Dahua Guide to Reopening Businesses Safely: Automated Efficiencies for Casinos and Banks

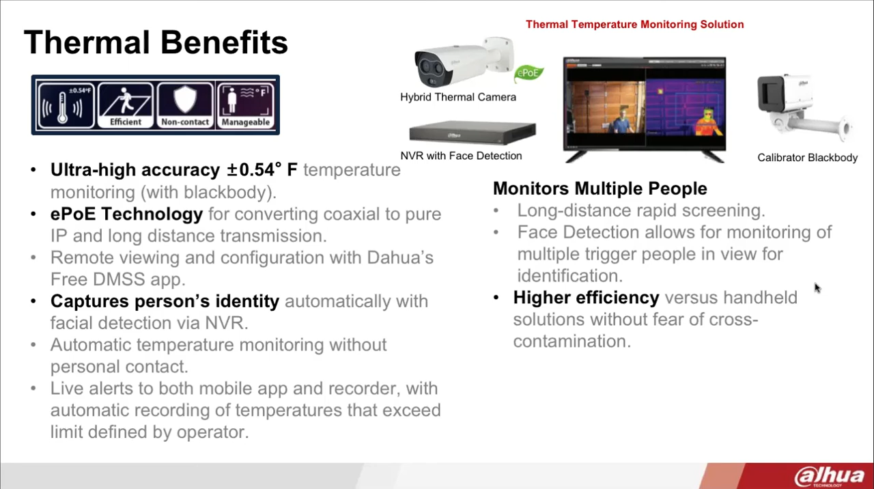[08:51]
you know, to step aside and do a secondary measure. So the capability is that it can do long-distance, rapid screening, and it also can do higher efficiency versus, you know, having a handheld solution without fearing any type of cross-contamination.
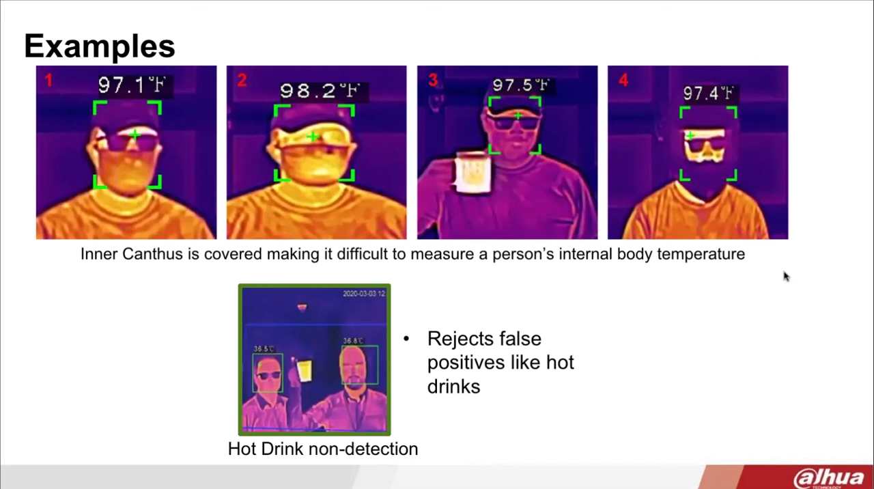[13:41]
So what that's going to do is allow the camera to first try and focus on the eye area for the most accurate reading. If the camera is not able to detect a reading from the eyes, it's then going to search and focus for the forehead, which will then give you a skin temperature reading. Okay, so let's talk about some vertical use cases.
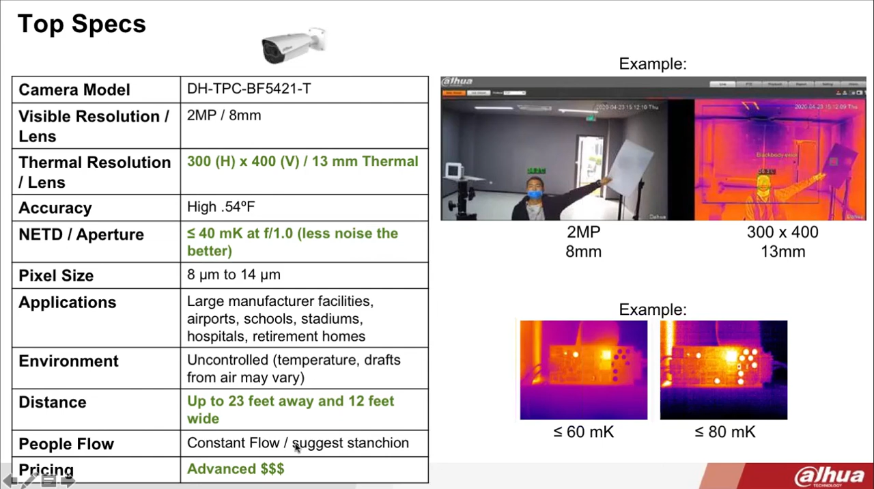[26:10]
And, again, this is best used for constant flow of, you know, large numbers of people. Okay, so the black body. So that's very important in this solution because accuracy is the most important part. And without having the black body, your accuracy is going to be compromised. So the black body is really is the calibrator, and it's going to show the known temperature of its surroundings,
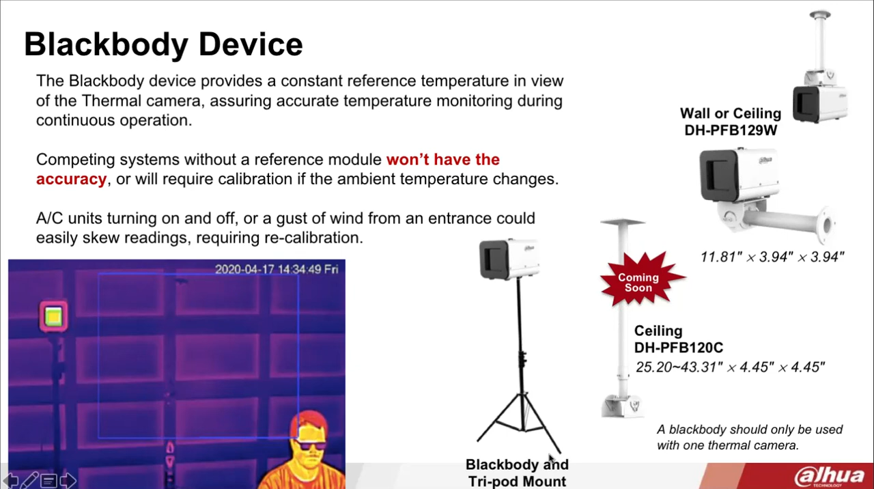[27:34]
So we offer three types of mounting for the black body. We have a ceiling mount. We have, you can do this on the wall or ceiling. And then we also have the tripods. There's also three ways to mount the camera, and they all use the, it's the same mount.